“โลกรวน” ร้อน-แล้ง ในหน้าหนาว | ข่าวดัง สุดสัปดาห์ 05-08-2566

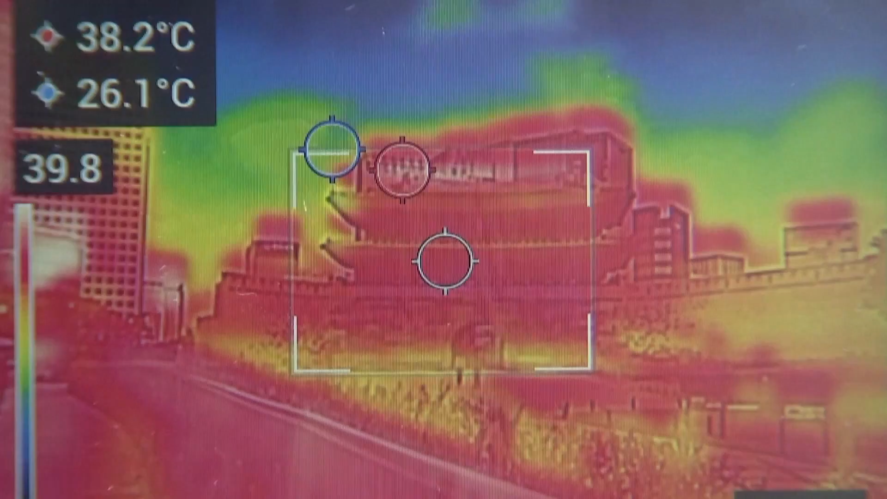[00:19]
On screen: min 26.1°C
ภาพจากกล้องไทยภาพความร้อนตามแหล่งท่องเที่ยวต่าง ๆ ทั่วกรุงโซงเมืองหลวงของเกาหลีใต้แสดงให้เห็นถึงอุนหภูมิสูงจนภาพเป็นสีแดงจัด
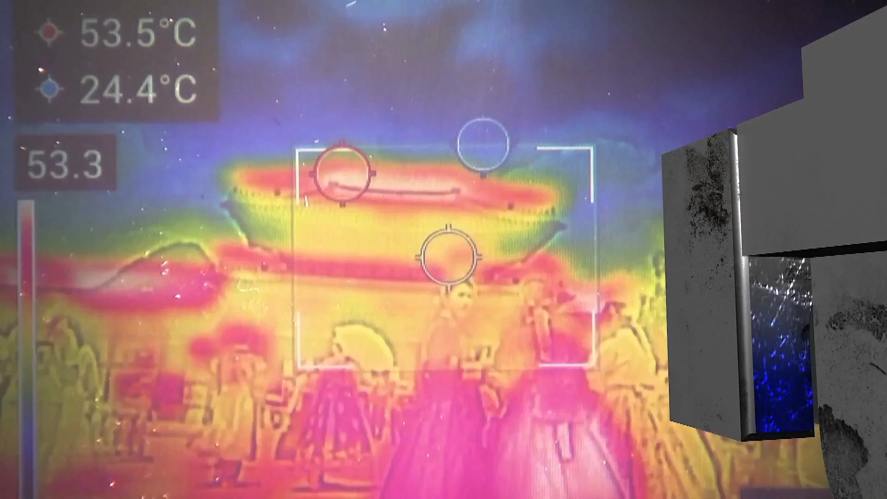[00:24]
On screen: max 53.5°C, min 24.4°C
บนทนนสายหนึ่งในกรุงโซจุดที่เป็นสีแดงในภาพ มีอุนหภูมิสูงสุด 63 องศาเซลเซียด
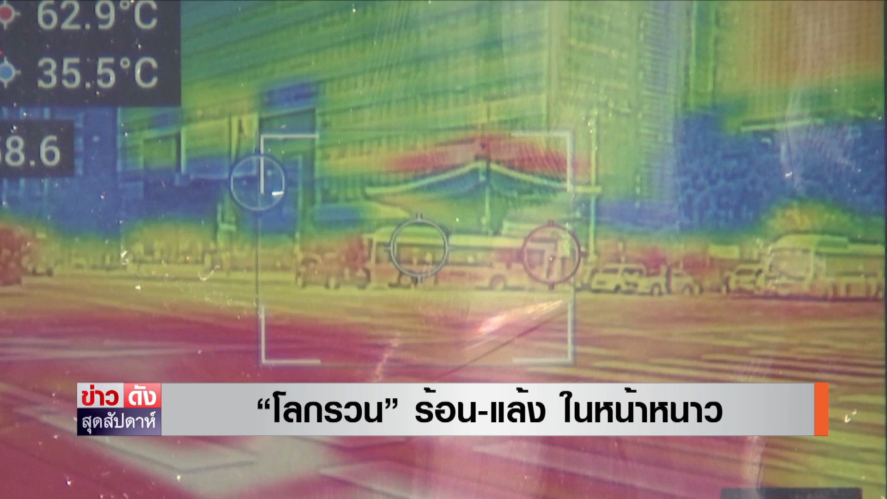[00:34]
On screen: max 62.9°C
ส่วนจุดที่เป็นสีฟ้า อุนหภูมิต่ำสุด ที่ 35.
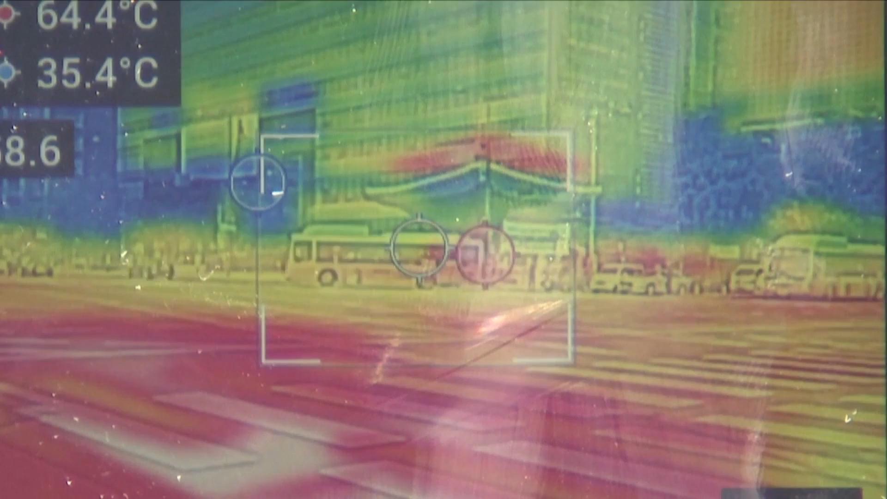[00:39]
On screen: max 64.4°C, min 35.4°C
7 องศาเซลเซียด จุดสีขาวคืออุนหภูมิเฉลี่ย
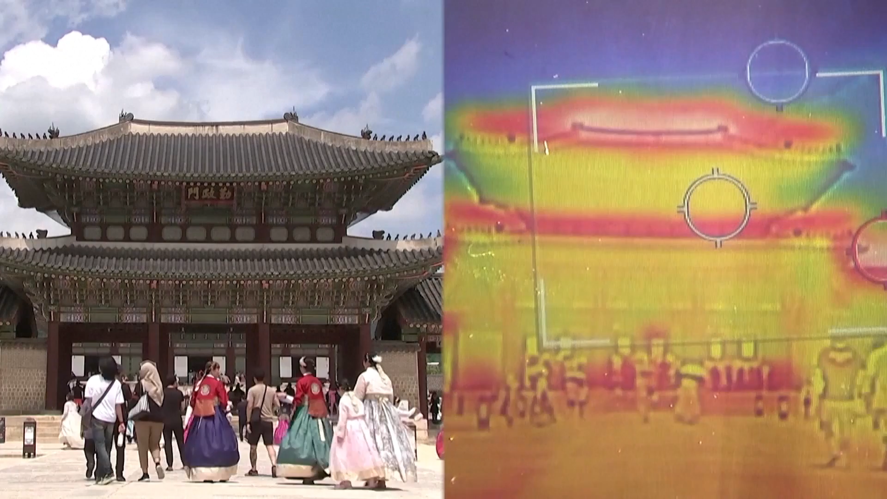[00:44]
ส่วนที่พระชวังเคียงบกในกรุงโซ จุดที่เป็นสีแดงเข้มคืออุณภภูมิสูงสุด 53.
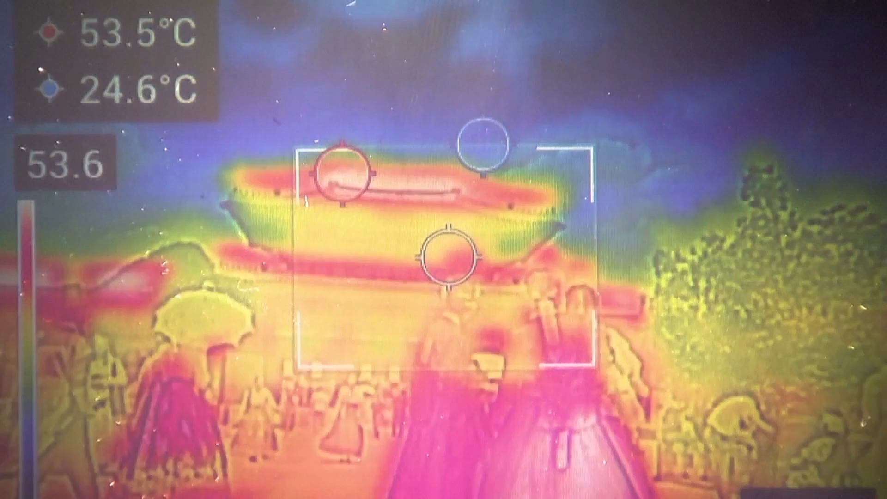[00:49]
On screen: max 53.5°C
5 องศาเซลเซียดภาพอาคารนำสันในโซ จากกล้องไ
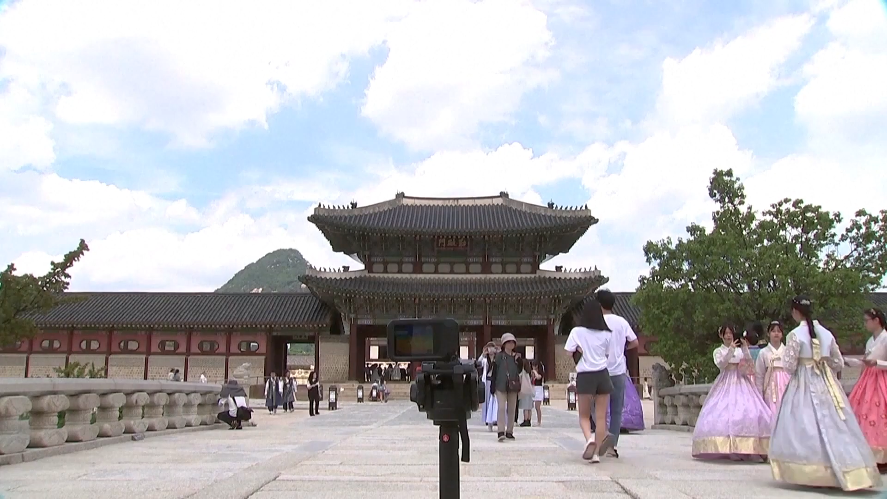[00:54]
ทยภาพความร้อนจุดที่เป็นสีแดงเข้ม คืออุณภภูมิสูงสุด 42.
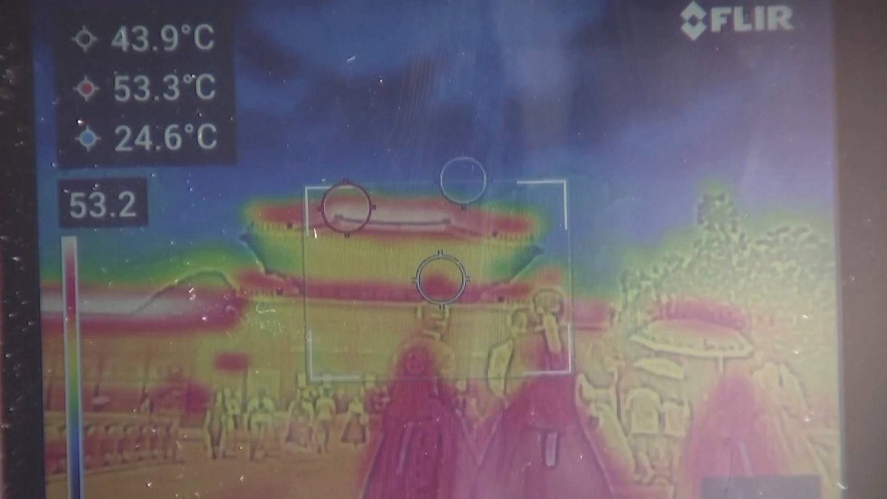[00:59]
On screen: spot 43.9°C, max 53.3°C, min 24.6°C
5 องศาเซลเซียดอีกภาพจากกล้องไทยภาพความร้อน ที่ป
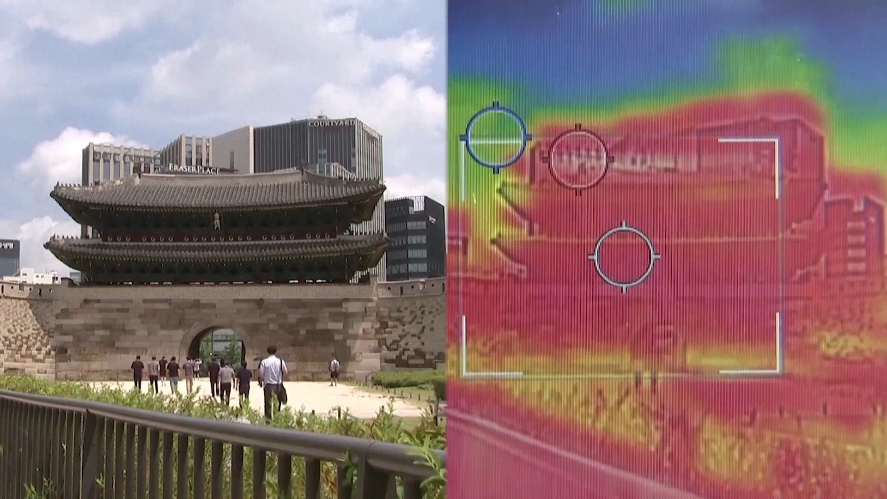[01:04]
ระตูนำแดมมุลแสดง อุลภภูมิ 38 องคสาเซวเซียดเป็นสีแดง
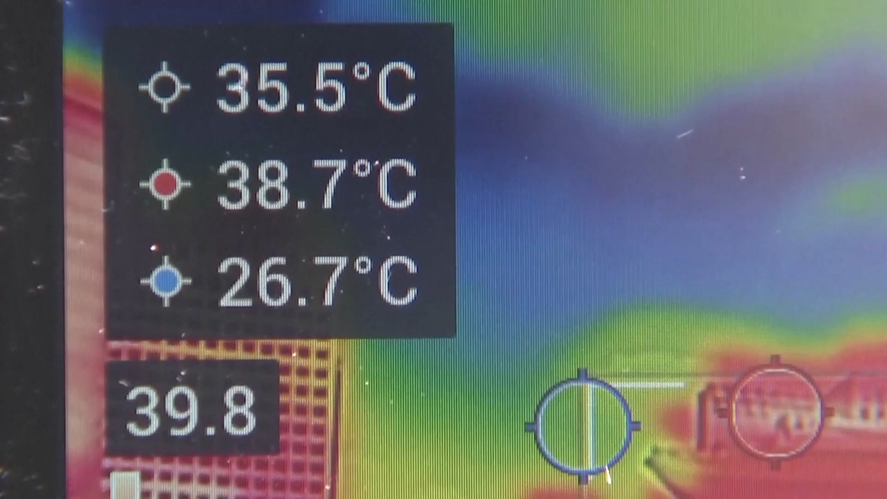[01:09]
On screen: spot 35.5°C, max 38.7°C, min 26.7°C
กล้องถ่ายภาพความร้อน จะแสดงถึง อุลภพูรมร้อนสุดหรือเย็นสุดของว
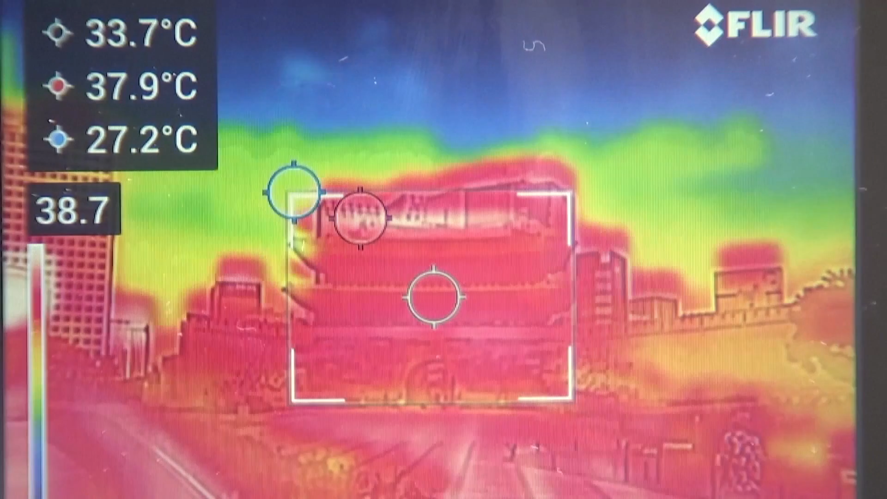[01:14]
On screen: spot 33.7°C, max 37.9°C, min 27.2°C
ัฐ millorทุที่ถูกถ่ายภาพโดยยิ่งมีสีแดงเข้มมากเท่าใดก็จ Blizzard ก็ยิงแสดงถึงอ
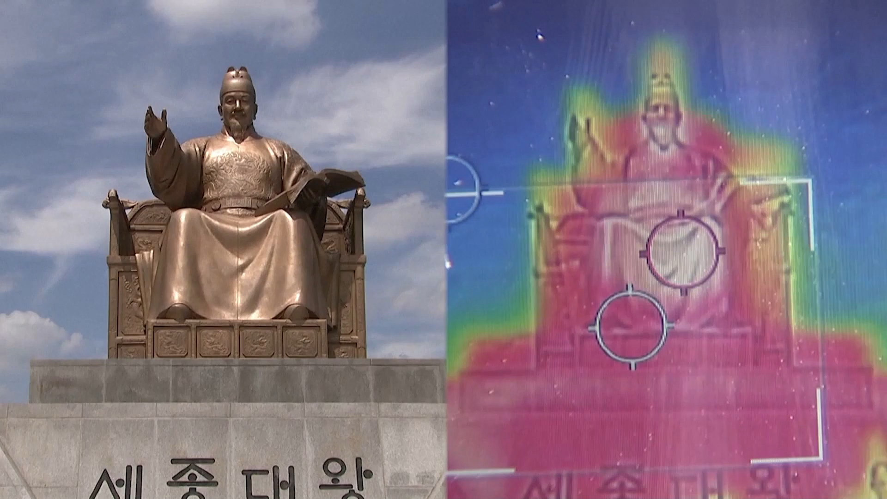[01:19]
ุลภพูรมของวัฐของวัฐ warnedแต่ยังมีนักท่องเที่ยวคราว คลั้มตามแหล่งท่องเที่ยวในโ